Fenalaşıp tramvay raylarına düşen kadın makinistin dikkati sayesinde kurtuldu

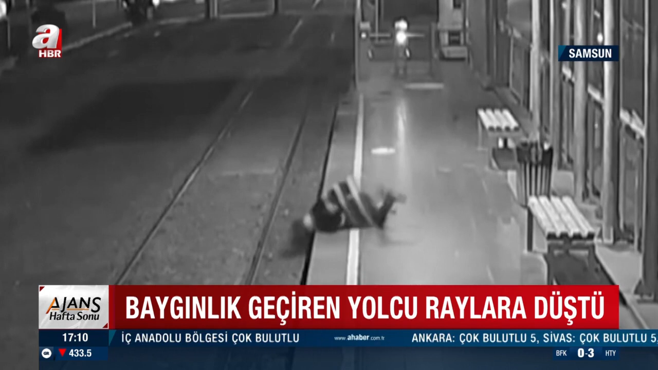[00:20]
Ayakta sendeleyen kadın bayılıp raylara düştü. O sırada durağa yanaşan tren son anda durabildi. Tramvay sürücüsü Merve Yıldız Öker'in dikkati olası bir facianın önüne geçti.